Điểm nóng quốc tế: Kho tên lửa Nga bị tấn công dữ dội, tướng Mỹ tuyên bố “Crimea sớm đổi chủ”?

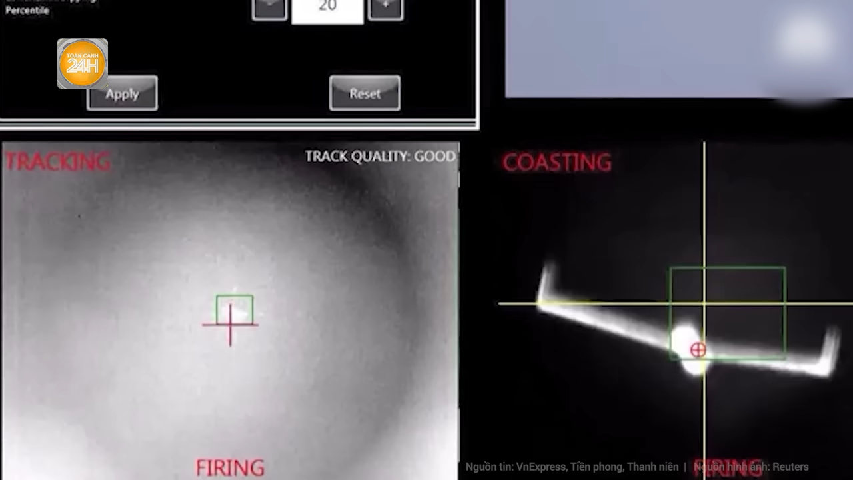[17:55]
Một máy bay không người lái Và
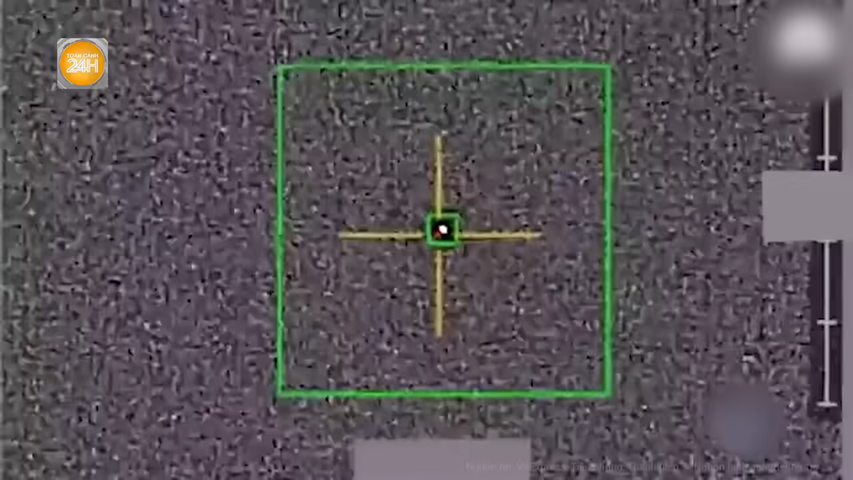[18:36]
70% Là có thể sử dụng Và nâng cấp thêm từ chiến
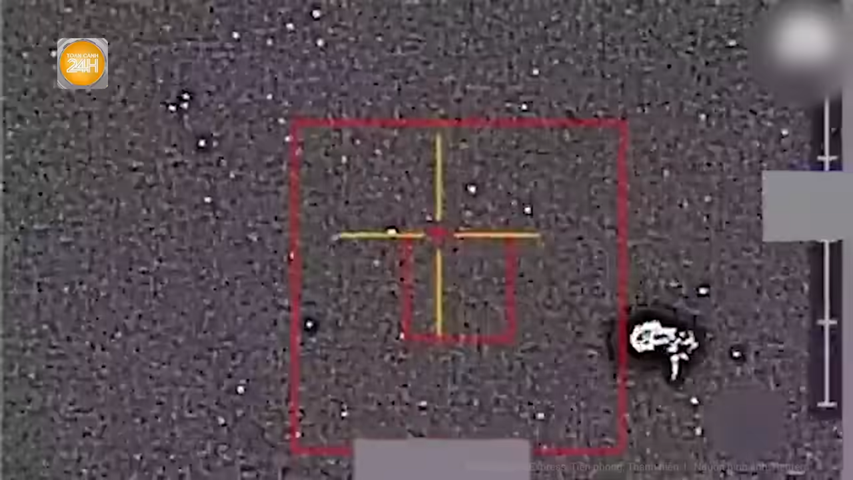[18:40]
trường Theo Bộ Quốc phòng Anh Dragonfire Có thể bắn vật
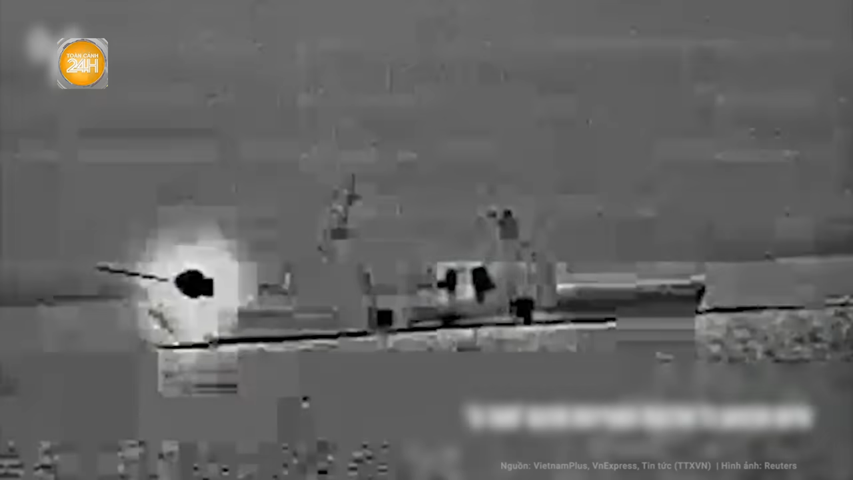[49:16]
Sử dụng máy bay không người lái mang bom Tấn
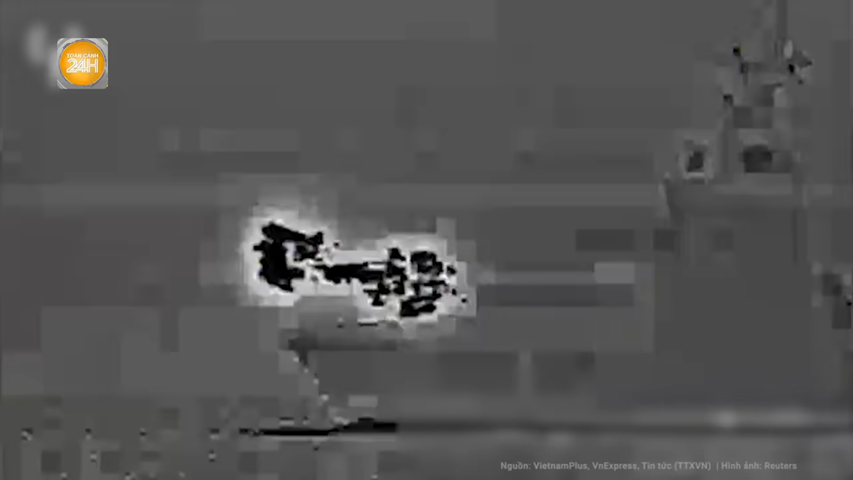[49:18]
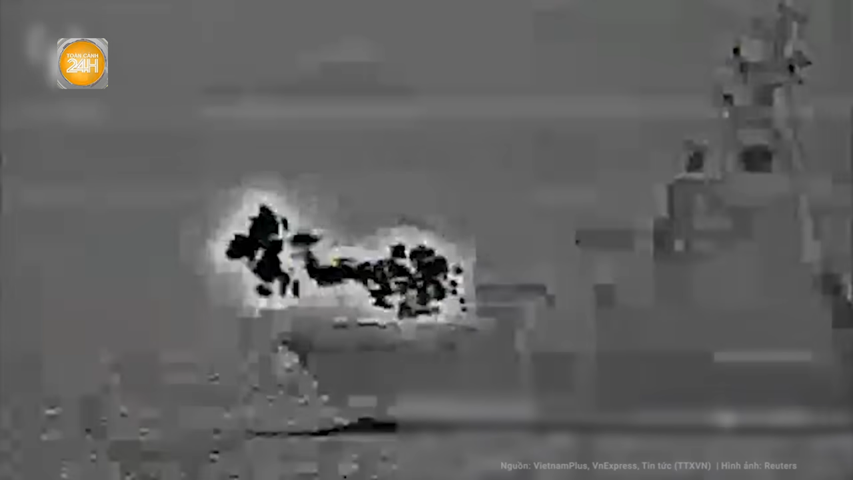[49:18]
công
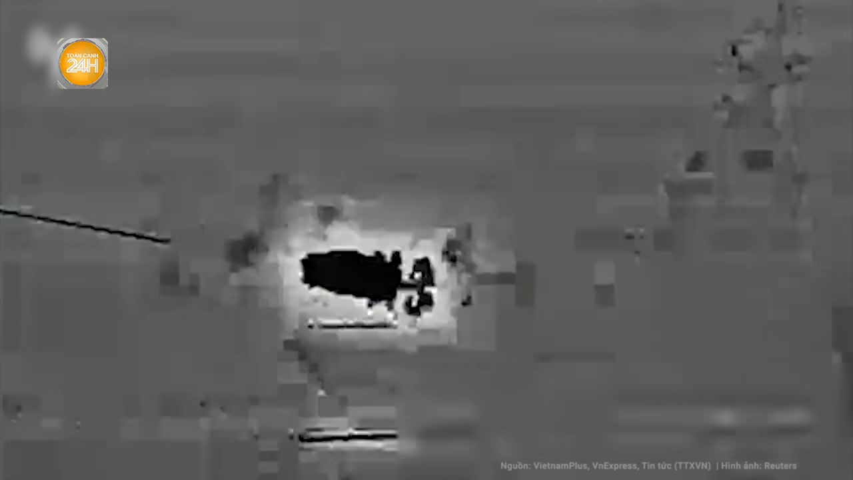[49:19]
nhằm vào tàu chiến Mỹ ở Vinh Aden
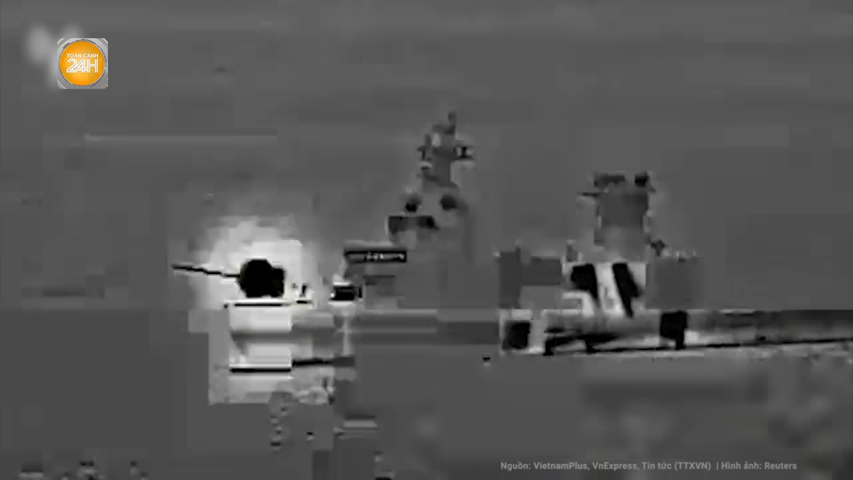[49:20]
Và tàu MSC Veracruz của Israel Ở Ấn Độ Dương
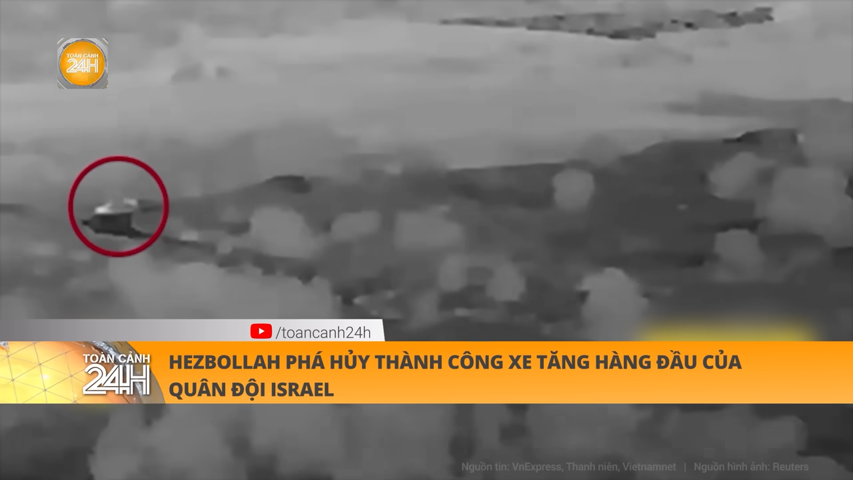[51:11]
tập kích xảy ra tuần trước Trong lúc chiếc xe tăng đang di chuyển Tới căn cứ quân sự của Israel ở khu vực
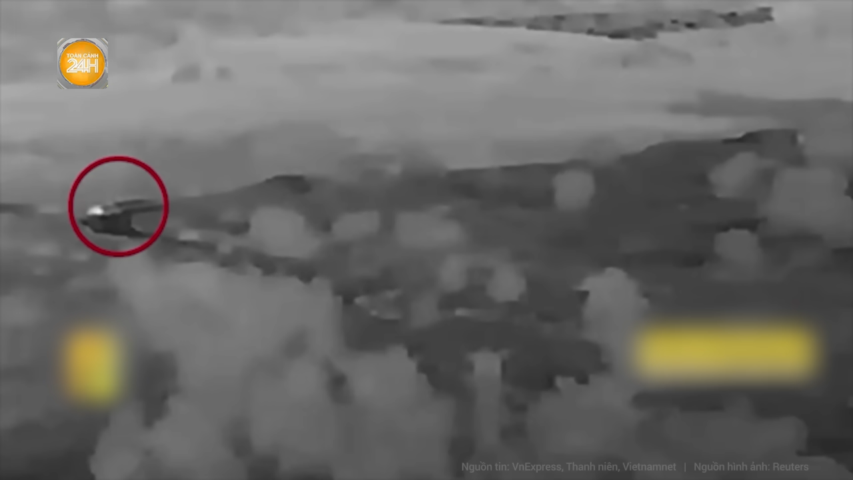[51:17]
Trong video đơn vị chống tăng Của Hekbollah
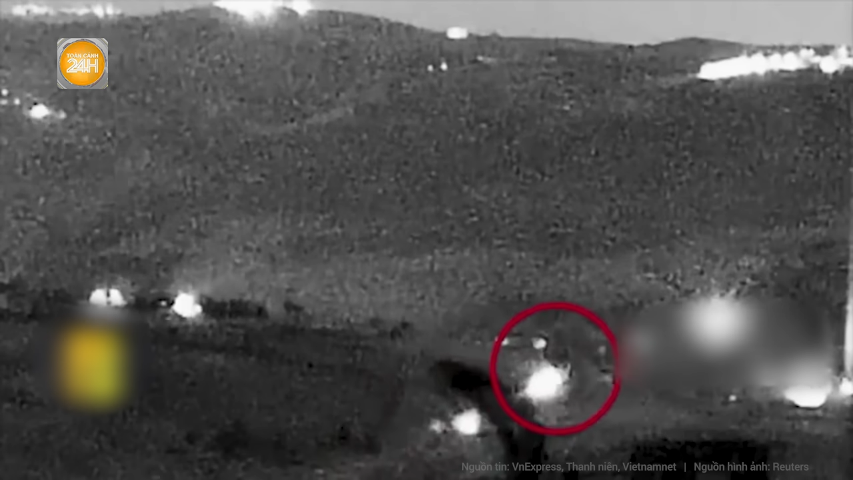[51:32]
chiếc Mekava bốc cháy Lực lượng Israel sau đó thả khói mù Quanh khu vực chiếc xe bị bắn trúng Để sơ tán những người bị thương
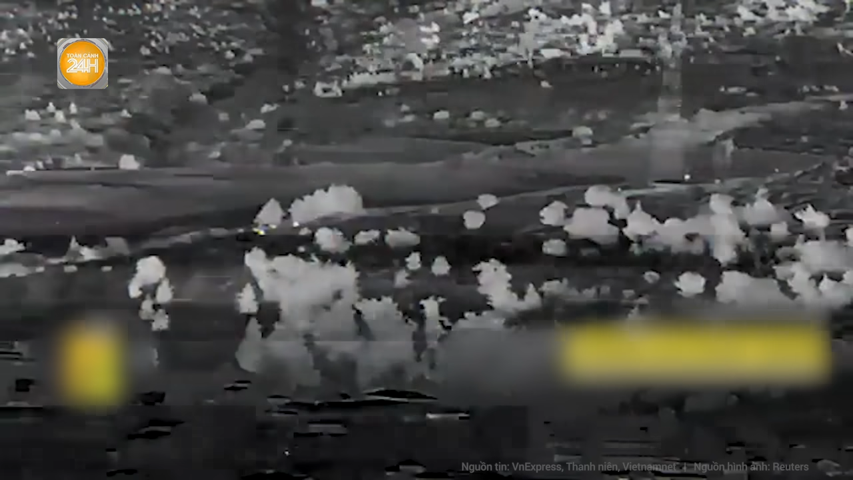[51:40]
Đoạn cuối video được quay Vào lúc trời đã sáng Cho thấy xe tăng Mekava bị vô hiệu hóa Và bỏ lại bên đường Không rõ mức độ